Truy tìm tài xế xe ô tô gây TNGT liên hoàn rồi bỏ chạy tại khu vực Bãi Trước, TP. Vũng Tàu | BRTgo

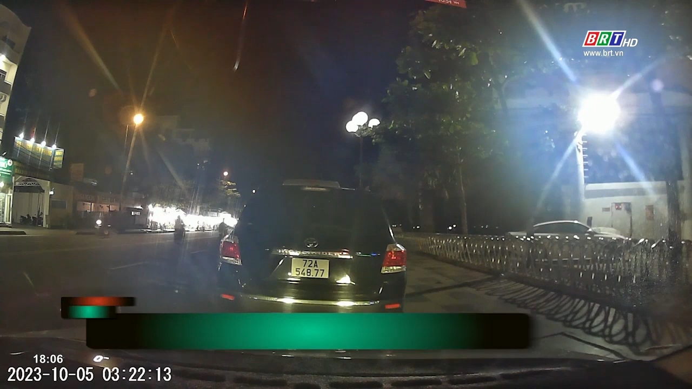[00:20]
Từ biển số xe ô tô bị rơi tại hiện trường chủ tai nạn giao thông liên hoàn ở đường Hà Long,
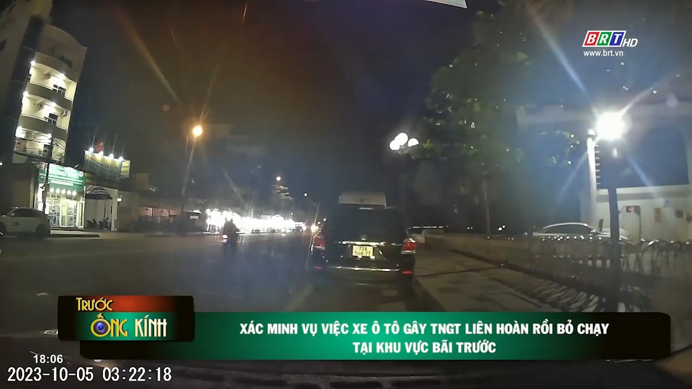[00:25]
vào tối ngày 5 tháng 10, Đội Cảnh sát Giao thông Công an TP Vũng Tàu đã tiến hành điều tra xác minh,